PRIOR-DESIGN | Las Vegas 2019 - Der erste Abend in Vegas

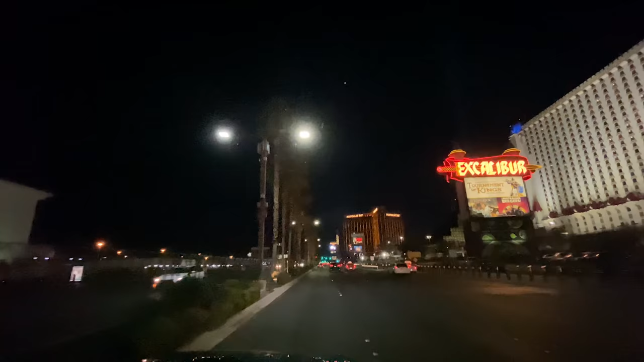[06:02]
Aber im Prinzip hier rechts ist der Mandalay vorbei. Das letzte Hotel auf einem Strip von einem größeren.